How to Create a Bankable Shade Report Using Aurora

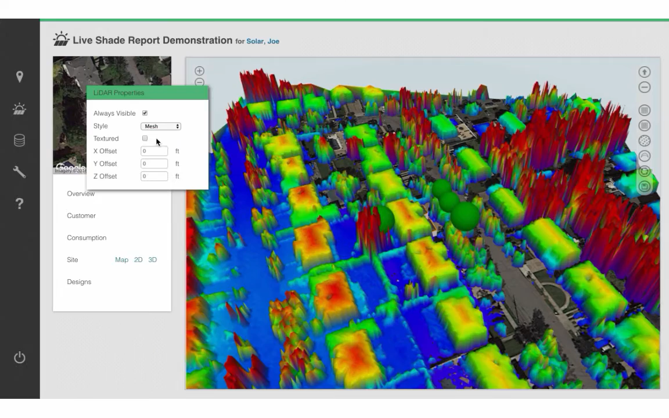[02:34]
Once you have LiDAR data, you will want to calibrate it for your site.
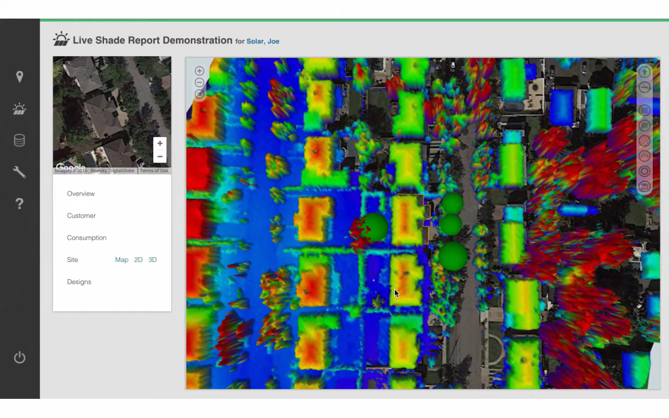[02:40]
To calibrate your LiDAR data, go ahead and switch the XY axis so that the LiDAR data perfectly overlaps your building.
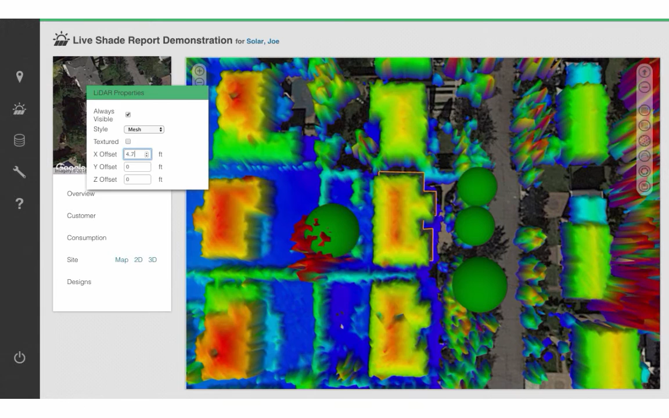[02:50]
Next, click on Lift Roofs, and that will automatically resize your building to match up with your LiDAR data.
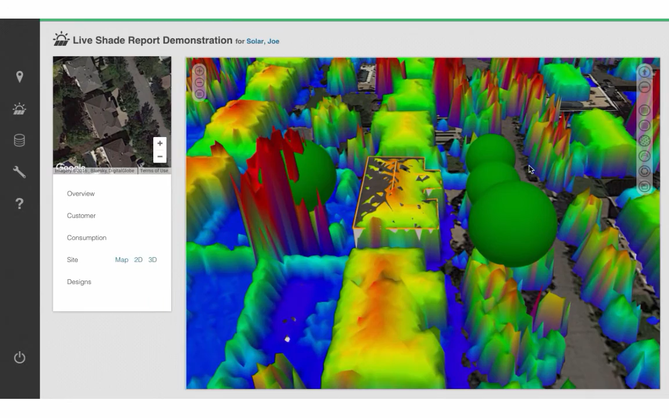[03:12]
If you do not have a premium account, or if your LiDAR data is not available,